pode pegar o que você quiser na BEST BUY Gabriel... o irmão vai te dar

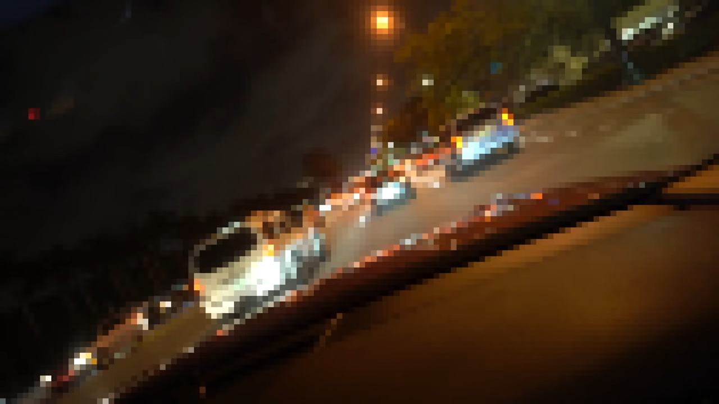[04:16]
O que é aquilo lá na frente, mano? Não é polícia, né? Não, não, acho que é coisa de guincho.